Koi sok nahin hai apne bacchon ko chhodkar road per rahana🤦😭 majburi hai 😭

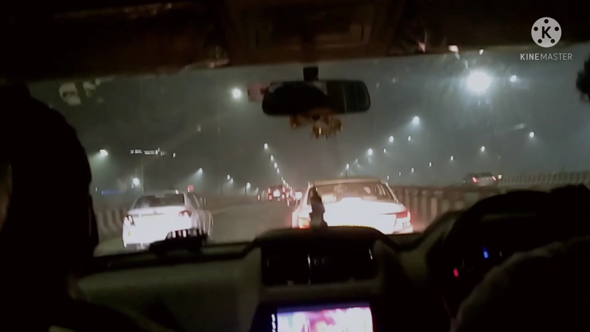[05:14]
पक्षियों से भरा परा था तो प्रेंस हमारी दहली इतनी अच्�
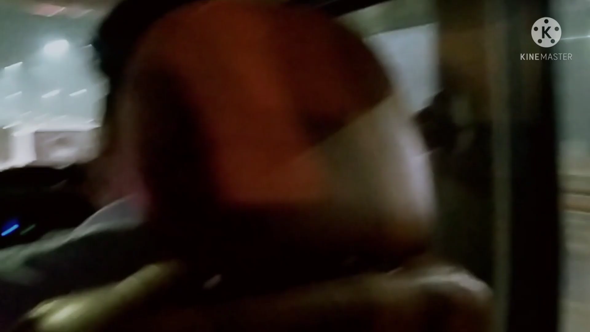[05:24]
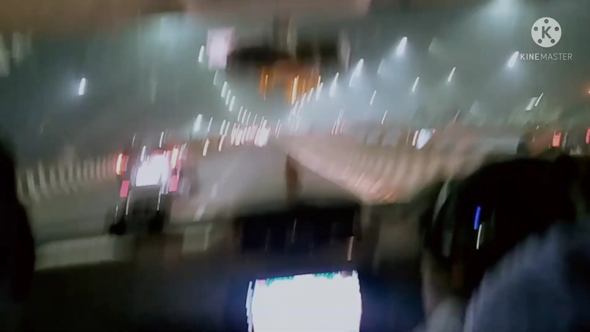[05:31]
इतना सुन्दर था ना और गाड़ी के अंदर से वीडियो ली गई है प्लीज बताएगा कि कितना अच्छा या कभी लग रहा है ना क्योंकि नाइट है और लाइटिंग और वह भी रोड और आज कर रोड ना
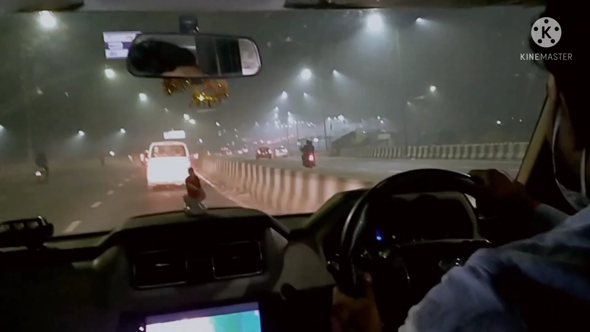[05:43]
बहुत ही अच्छे अच्छे बन गए हैं हमारे मतलब कुछ हो ना
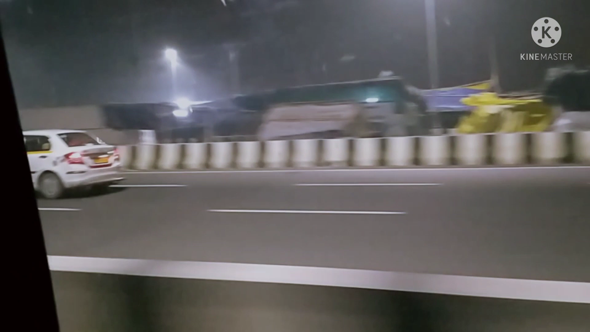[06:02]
हुआ है धर्ना धर्ना देगर बैटे हूए है तो यहाँ पर यह उनके टेंट तंबू हैं जो कि एक रोडनों ने पूरी तरफ से अपने वसेरा बनाया हुआ है और क्यों